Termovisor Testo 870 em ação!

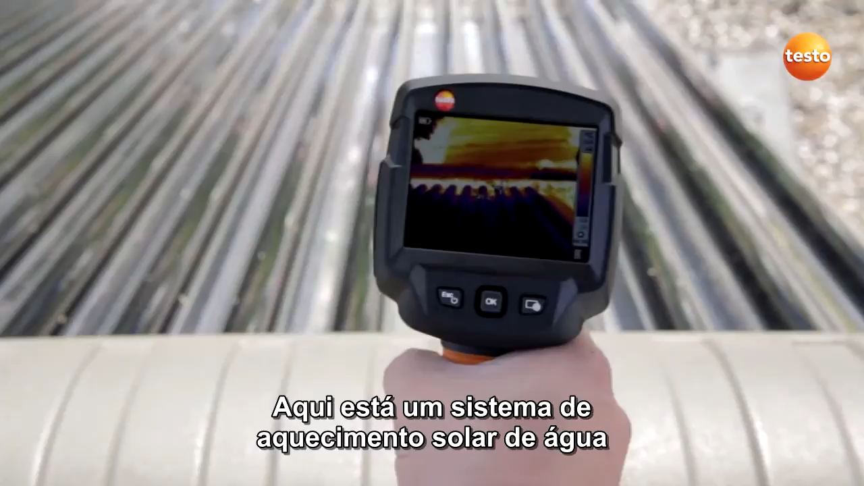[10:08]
These are tube collectors, and using the thermal imager, you can very quickly check whether they are all in working order.